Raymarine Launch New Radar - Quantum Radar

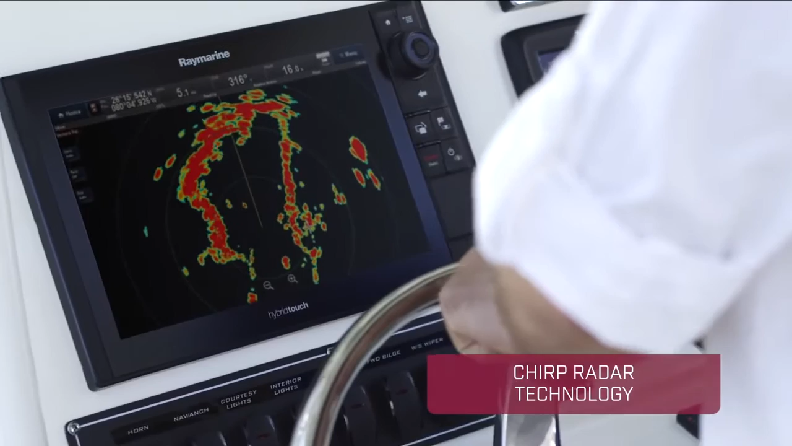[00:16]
A new approach to marine radar, Quantum uses chirp pulse compression and advanced digital signal processing to create images that are sharper, more defined,
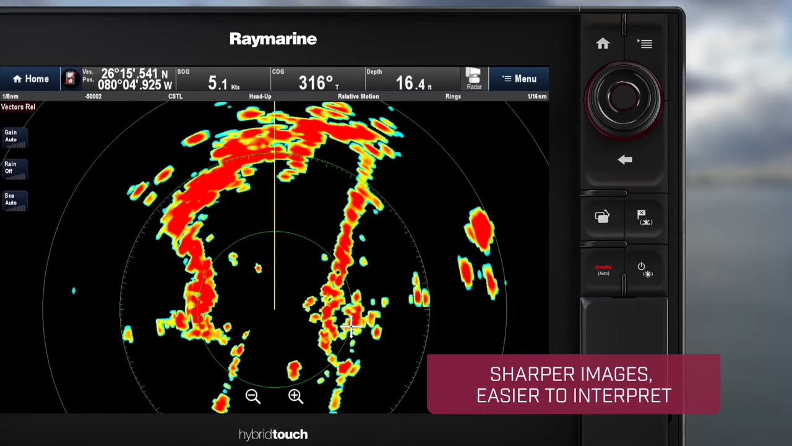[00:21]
and easier to interpret than what conventional radars produce.
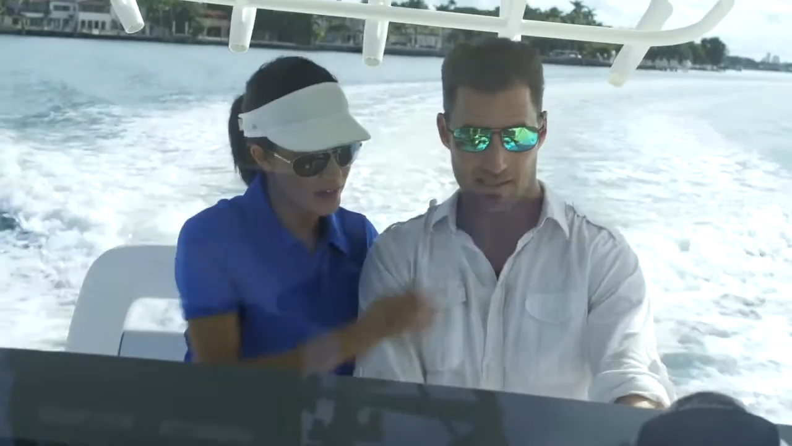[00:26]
Engineered to perform in all conditions, Quantum's Chirp Radar technology detects objects as close as 18 feet away.
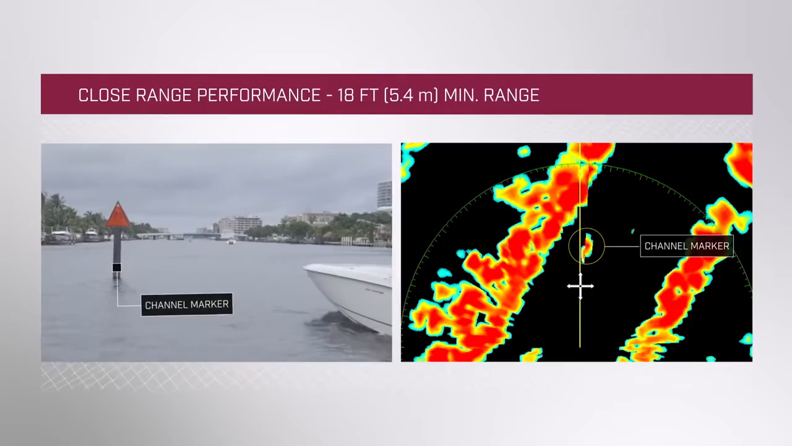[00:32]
And if you're heading offshore,
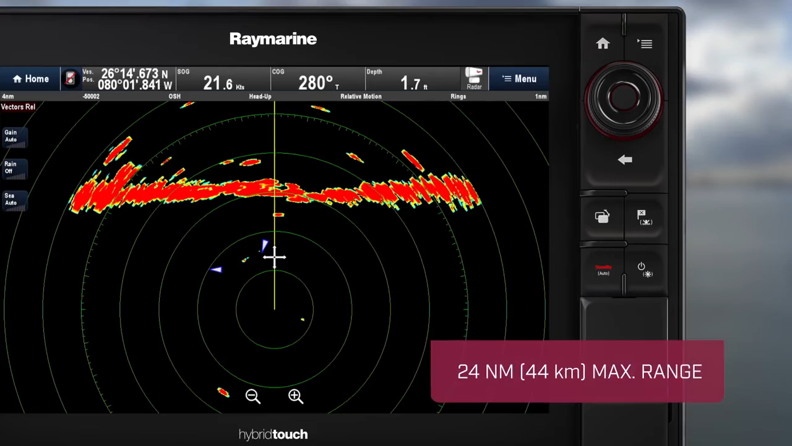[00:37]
Quantum sees targets and landmass up to 24 nautical miles in the distance.
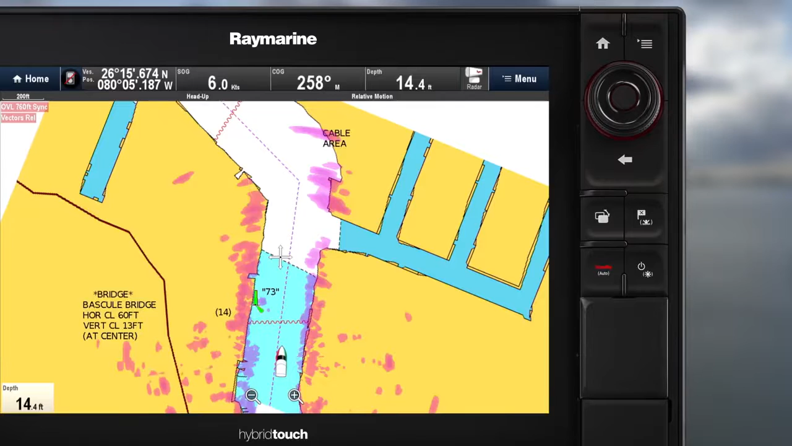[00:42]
Quantum's clutter-free imagery and radar overlay make navigation even more detailed and precise. You can instantly match live radar targets with chart objects and know exactly what's around you at all times.
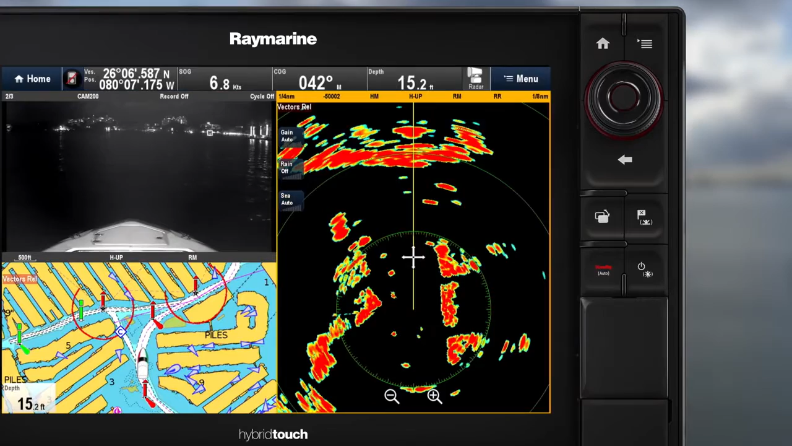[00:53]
In congested waterways, Quantum also intelligently rejects interference from other radars, ensuring a noise-free image.